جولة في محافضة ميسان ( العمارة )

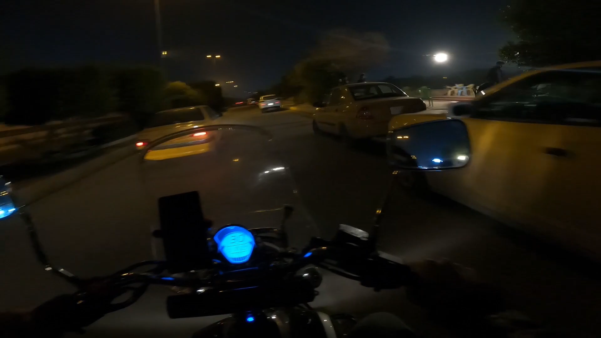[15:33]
طبعا المسافة اللي راح نرجعها ان شاء الله تقريبا 400 كيلو، راح نسويها 6 ساعات الى 7 ان شاء الله خير. ها شارع دجلة، طبعا الدليل وراي يدليني يعني ما عندي صراحة.
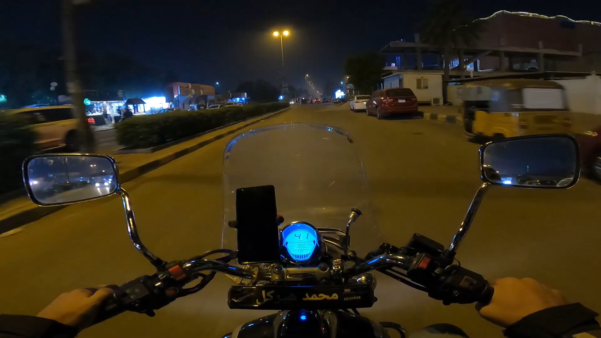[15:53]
عموما هذا شارع دجلة، اقدم الشوارع بالعمارة، شارع طبعا تجاري على بي اسواق بهواية يعني شغلات. شارع دجلة، خلنا اشعل لكم القلوب الامامي شوي. ليش هذا الرون؟ ليش هاي الشغلات؟ اوف اوف، موضوع الدراجات يعني صراحة حقها اكو ناس تنزعج منها.
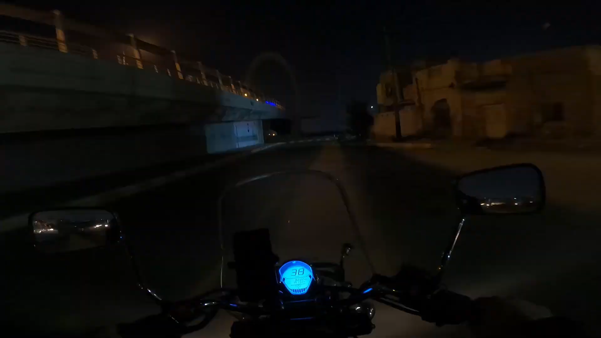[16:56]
كورنيش السراي هنا وصلنا. يعني مكان كلش حلو، تصميم جديد، يعني شيء كلش حلو مضاف للعمارة.